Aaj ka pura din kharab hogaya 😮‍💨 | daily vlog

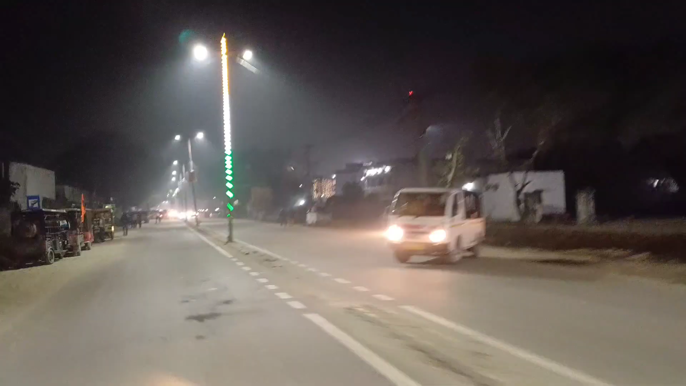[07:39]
भाई लोग ट्राई कलर देखो, पोल पोल पे लगा रखे ट्राई कलर की लाइटिंग कर रखी है।
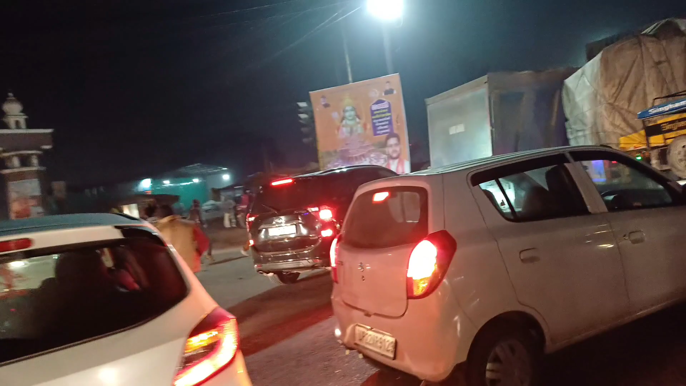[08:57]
चलाने नहीं आ रहा है ट्रैफिक पागल, पूरा खतरनाक कर रखा है यहाँ से।